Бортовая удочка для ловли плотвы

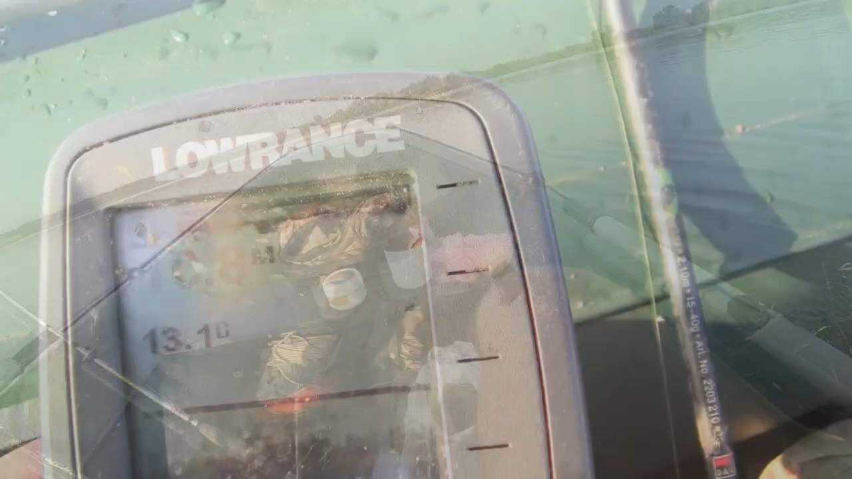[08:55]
Плотва Небольшая Сильная А глубина Местилова 10,7 метров Проплывают Этичные экземпляры рыбы